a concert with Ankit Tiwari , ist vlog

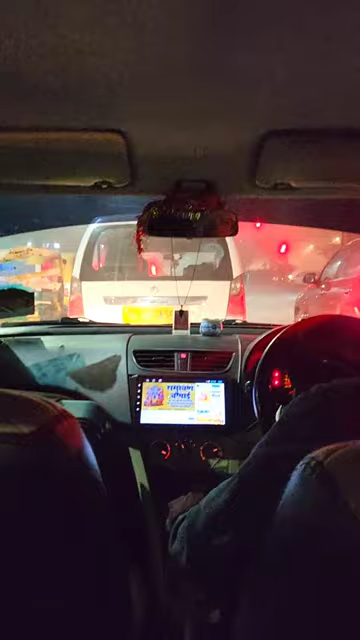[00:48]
ये गाड़ी तैयार है और CDR चौक की रेड लाइट चाली हमेशा ऐसे ही रहती है भाई, ये कभी भी ऊपर नीचे नहीं होती,